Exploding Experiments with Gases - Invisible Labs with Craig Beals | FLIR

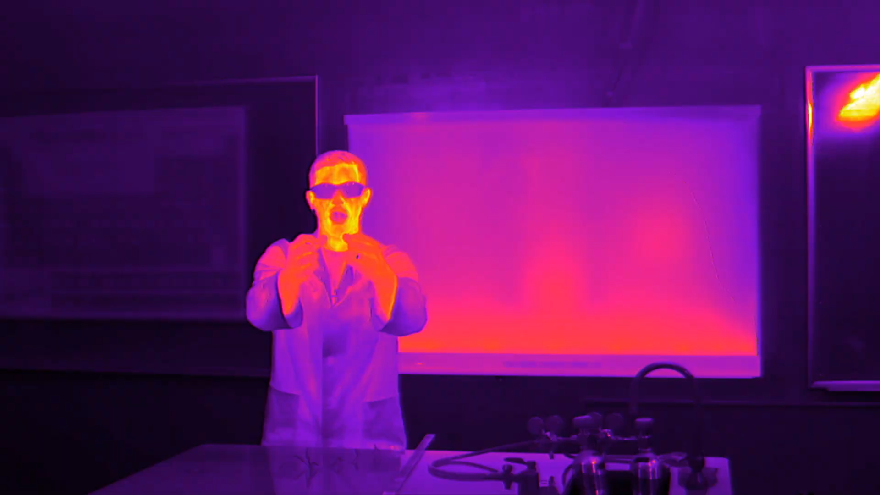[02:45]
So, you could probably see it stretching out from the middle there. What it's looking for is oxygen.
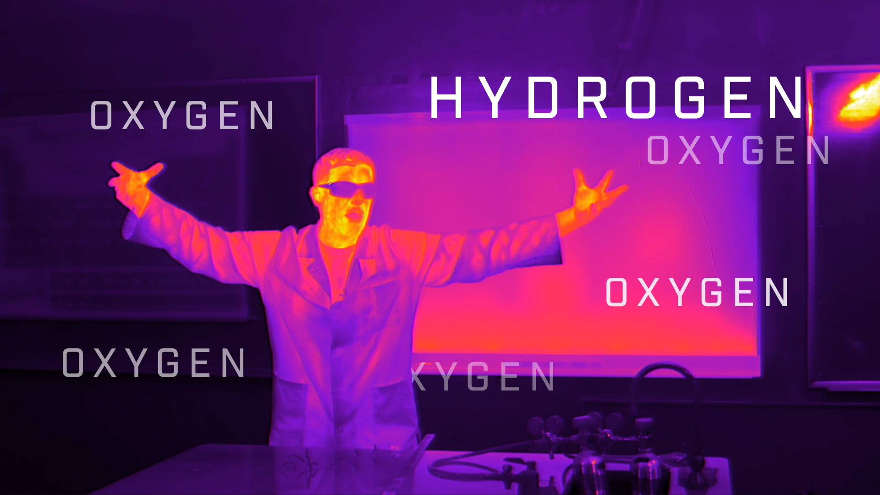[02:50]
And when hydrogen combines with oxygen, it makes H2O. H2O is water.
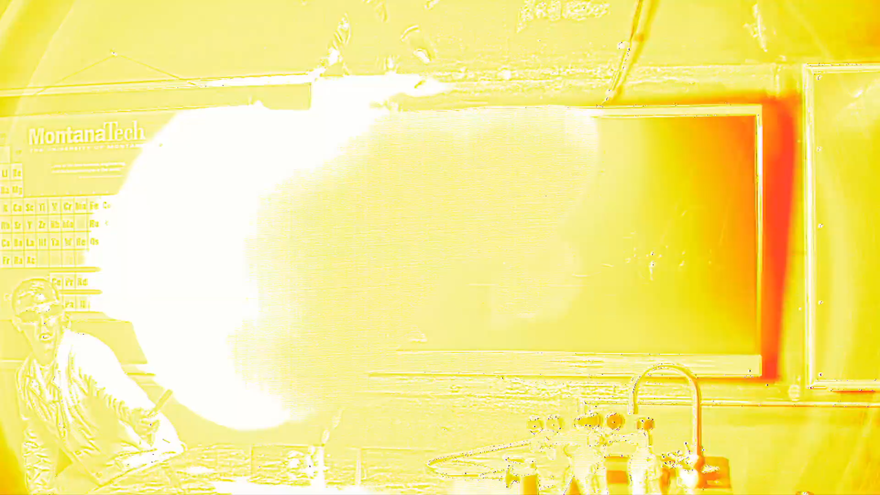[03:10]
then it wouldn't have to flare out as far and the reaction might happen a little faster.
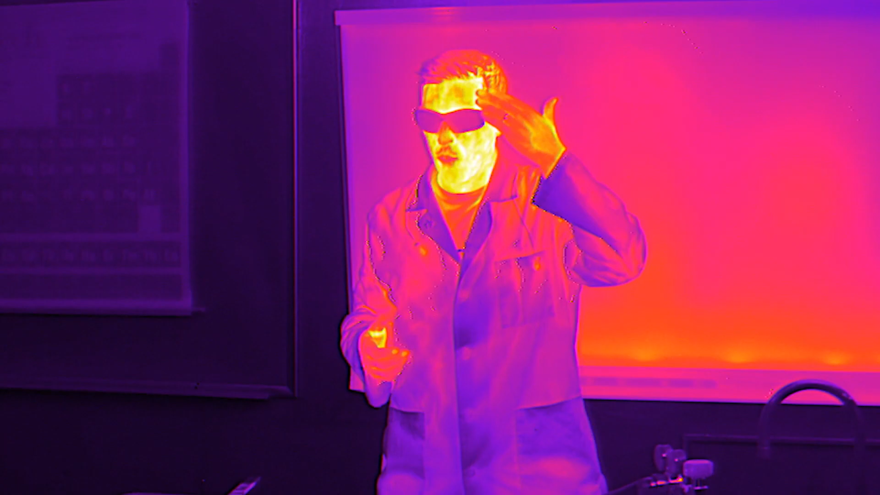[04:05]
A little warm over here on this side of the face.
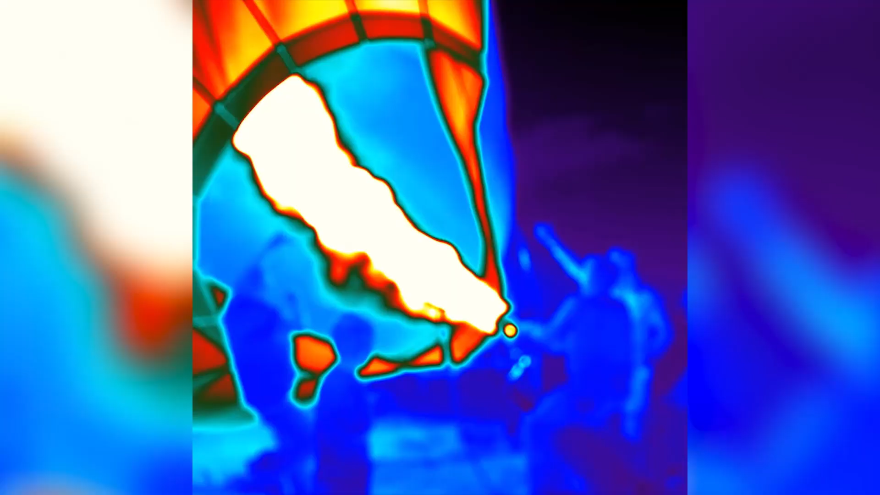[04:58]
This is when the balloon was coming down, that's all that hot air sneaking out of the top.